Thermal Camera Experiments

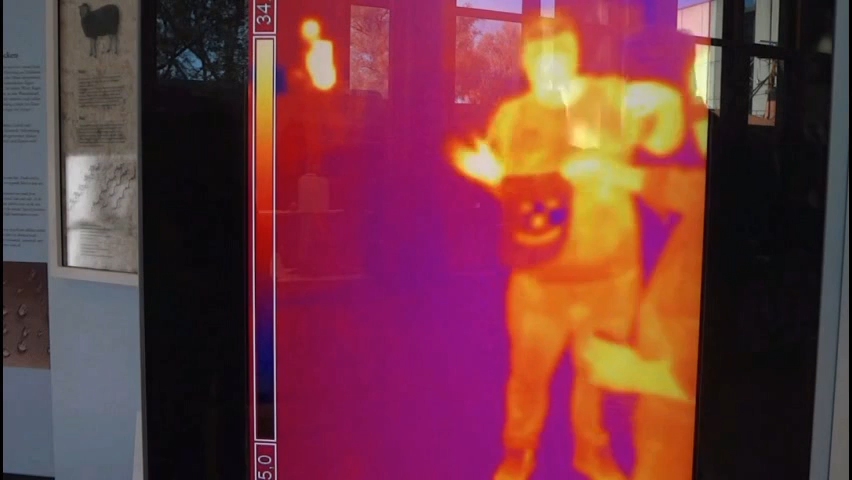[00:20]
No, no, with a t-shirt, of course. And everything is perfect. This is distilled water, clean water, nothing happens. We have evaporation cooling.
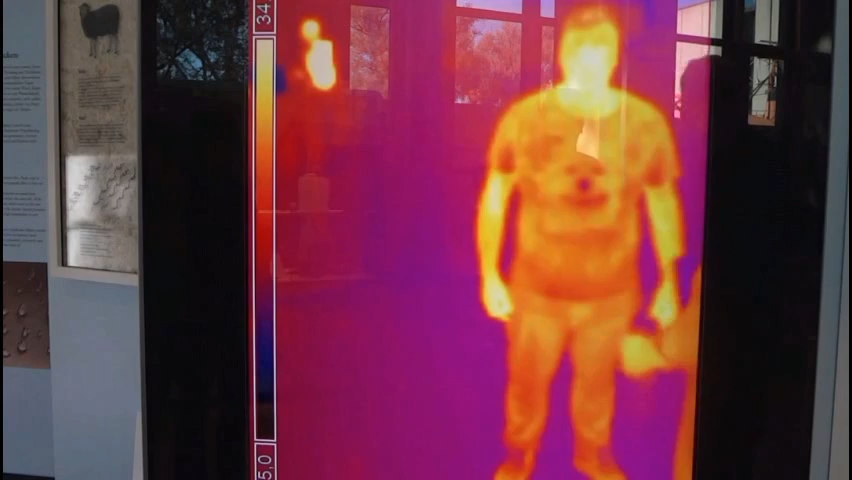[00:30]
Cool. This is step one, so it's not dangerous.
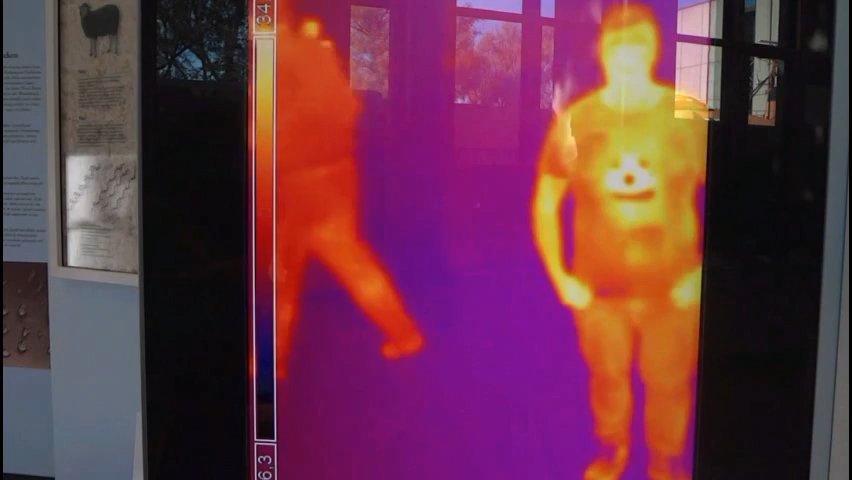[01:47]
I don't know. Yeah! What came the tissue? It makes it really interesting. Which is transparent.
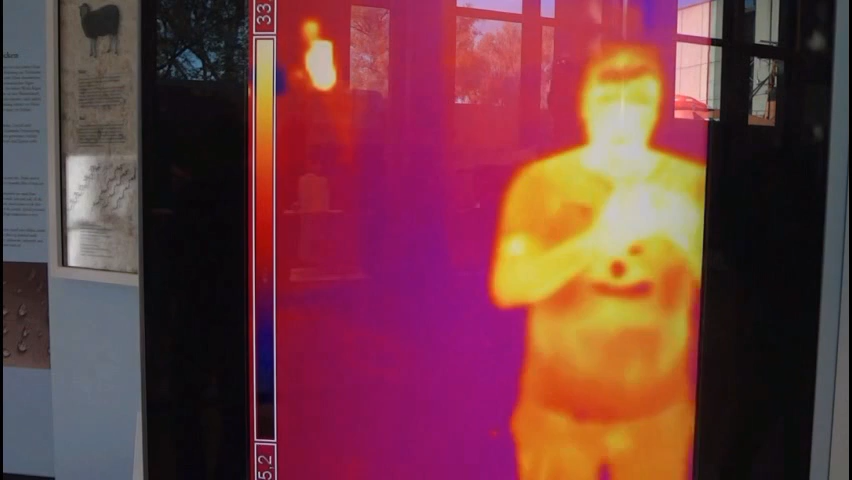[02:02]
Yeah. Therefore, it is transparent. But not for thermal rays.
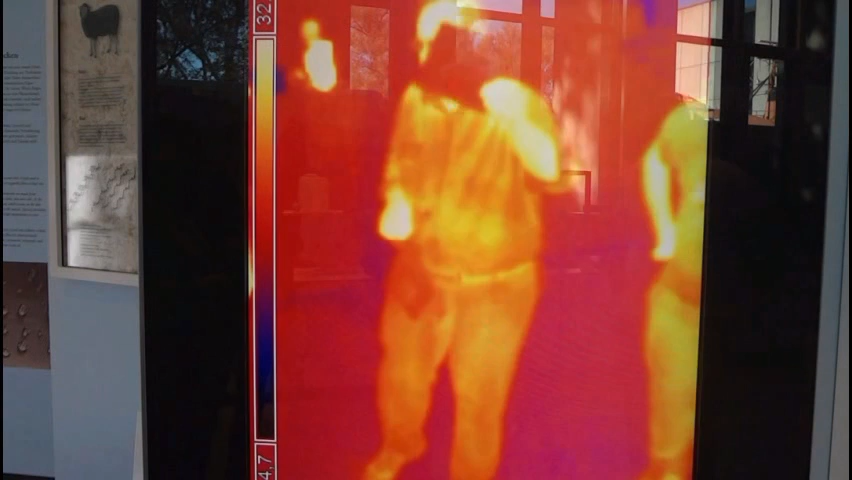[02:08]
For thermal rays And what you see here, in this material, in this piece of material is your own temperature.
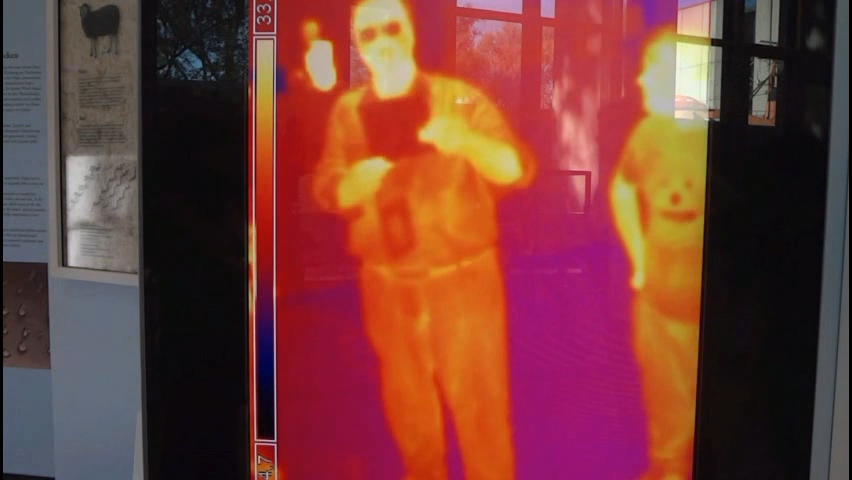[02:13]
From here, where I have my hands on.
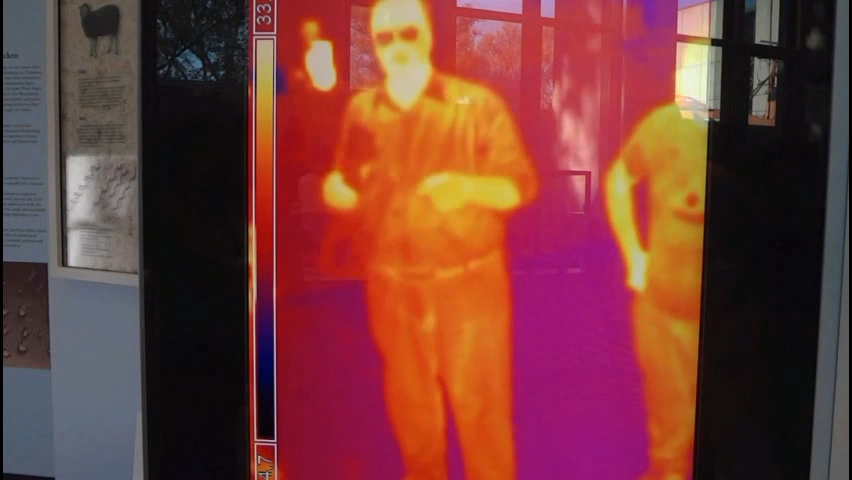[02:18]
You don't see a reflection too much, just on top of this one, you can see,
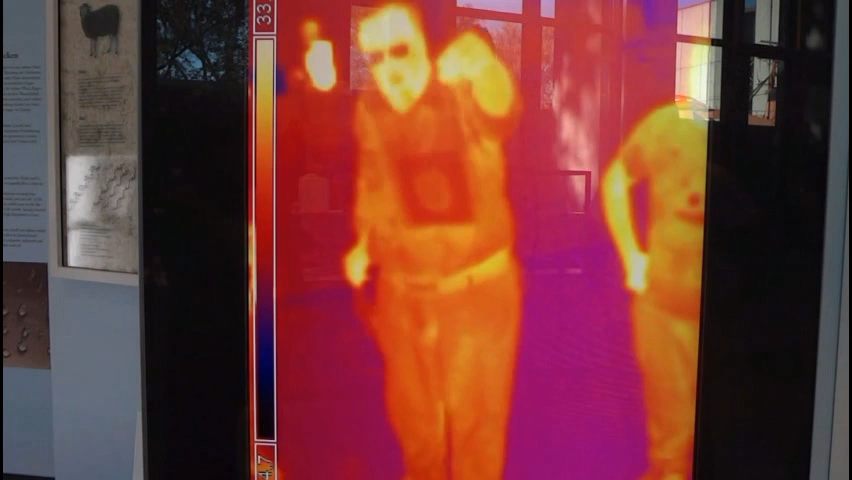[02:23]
this is transparent,
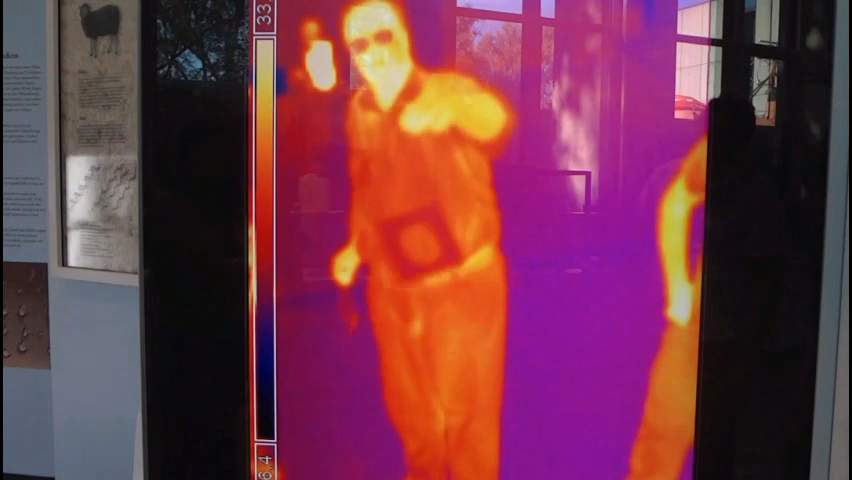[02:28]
even these four layers here in front of the mirror? No, not too much.
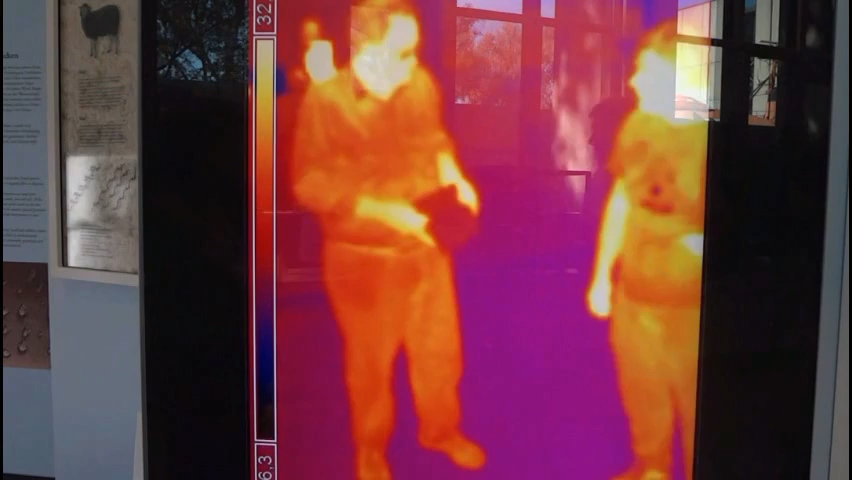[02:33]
Would you buy this as a mirror? No. You don't see too much steel, oxygen steel, scratched, crushed.
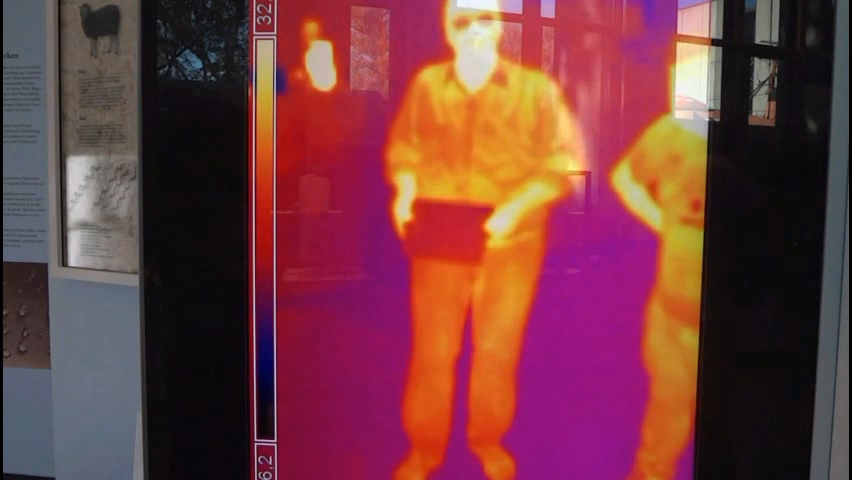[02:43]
But this way you see much better. With certain rays, for which the mirror is 20 times more flat, more polished.
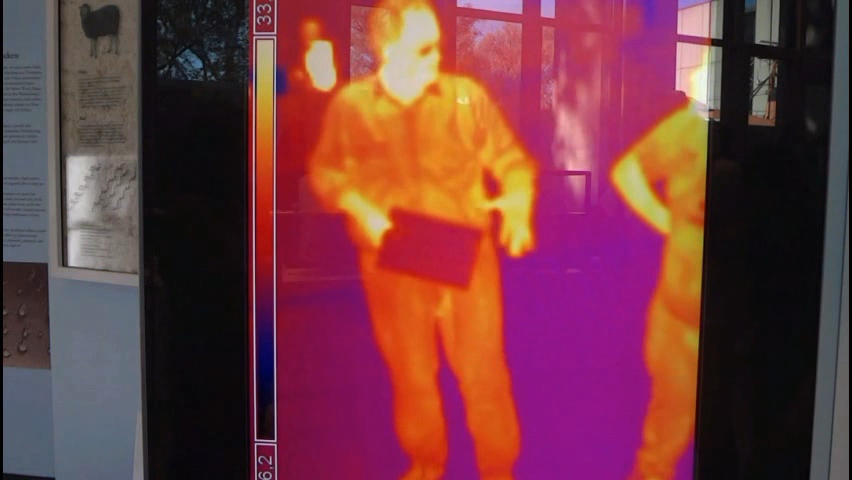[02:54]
So that is the effect of having a good mirror using long wavelengths.